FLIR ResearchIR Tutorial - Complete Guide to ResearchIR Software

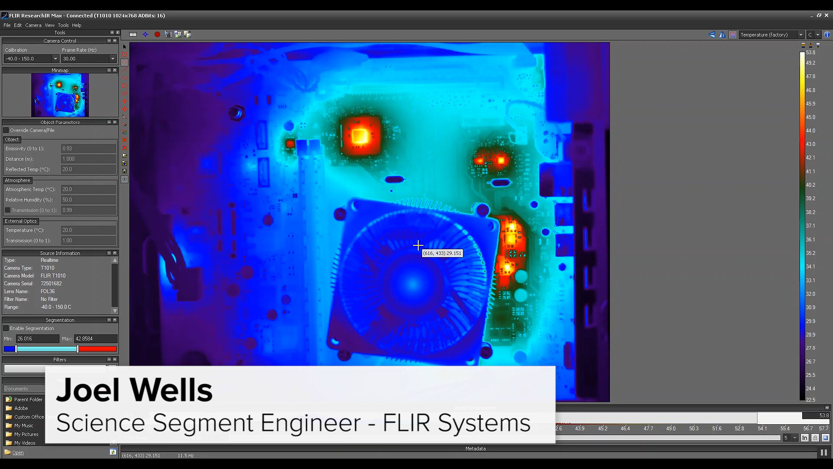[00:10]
Right now I have a T-1020 camera
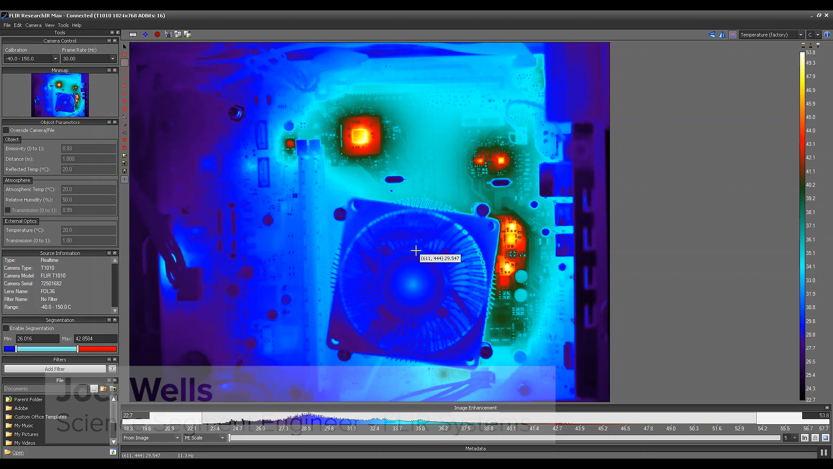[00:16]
connected to Research IR software. I'm just going to go ahead and show you some of the benefits of this right now. So we've connected to the camera and you can do so up here by clicking camera, select and then connect and it'll display the the camera that's currently connected to your camera to your computer. First thing we're going to do here is so we now have a live image and we're currently looking at a desktop computer with the front panel taken off.
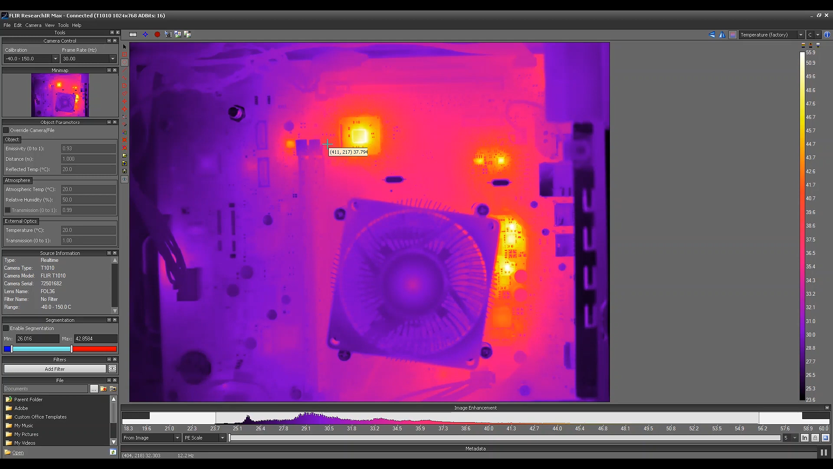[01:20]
And you'll see here we we can clearly see which components are hot in this image and what some of the cooler components are. We can go ahead and change that. I'm going to change it back to one two three four. And below the image here you'll see an image enhancement window. And what this shows is a histogram of the number of temperatures and how frequently they occur in the image. So when you default connect to the camera it's default state is called from image.
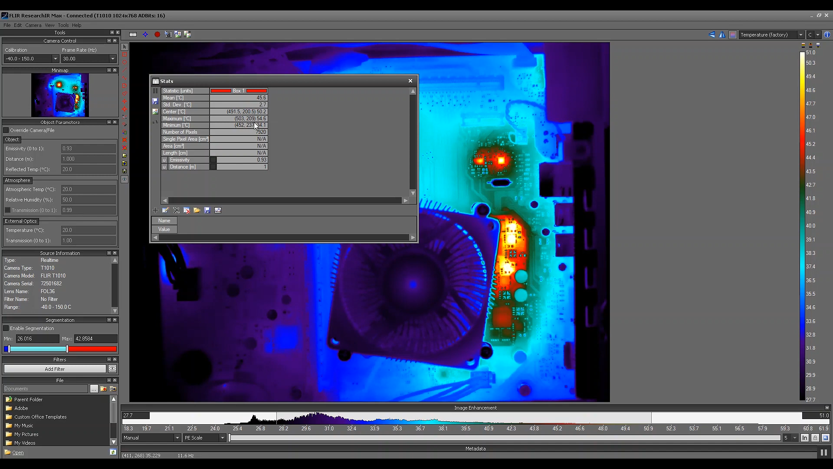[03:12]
of different values that are occurring in that region of interest. So the mean value is 44.8 degrees. We have a center value, a minimum, and a maximum. And then we also see the number of pixels contained within that region of interest. Now another thing we can do here is we can go ahead and plot this. So there's two options for plotting. We can plot profile or we can plot temporally. The profile is a spatial plot so you can choose to plot in either the horizontal or vertical axis and it'll show you the temperatures across whatever axis you've selected.
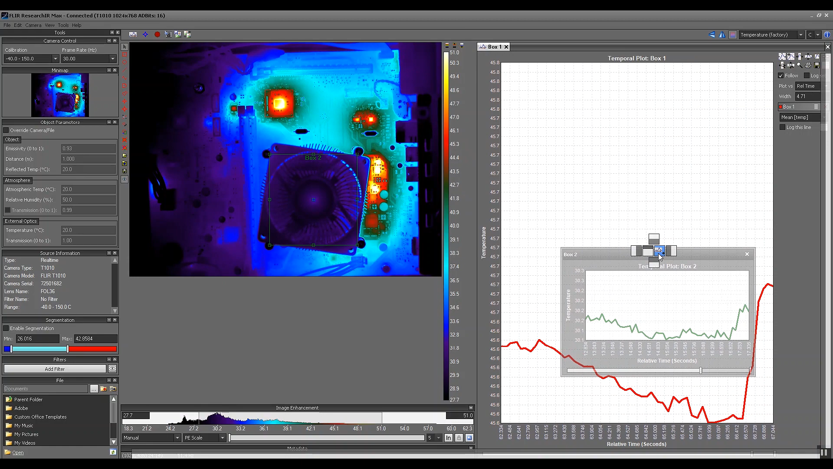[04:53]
If you want to display these together you can hover over this, click it, and then hover over your previous plot and drop it into this icon that shows the plot below. And now we're currently plotting both temperatures over time. And you can do this for any number of regions of interest within research IR.
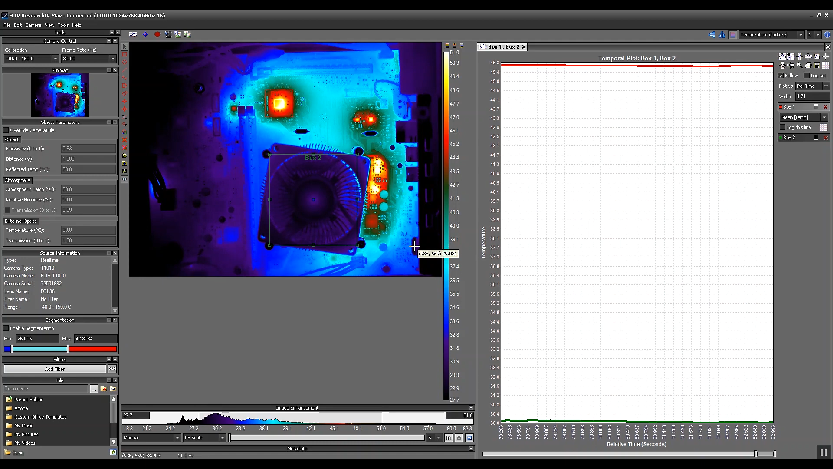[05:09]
So another valuable feature of research IR is the ability to record streaming video files with full radiometric data. Radiometric data is representative of a per pixel temperature in the entire field of view of the camera. This is different from most cameras in that most IR cameras that are handheld are designed to take single images.
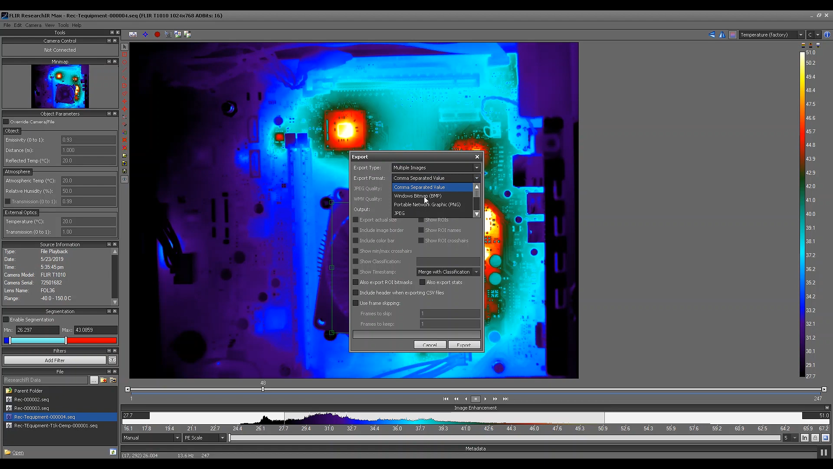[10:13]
And a movie is going to be simply that a movie file that you can play on any computer or we can click multiple images and it'll export all of the frames of the image, all of the frames of the video in whatever format we select. So this has been a brief overview of the FLIR Research IR software when being used with the T-1020 camera.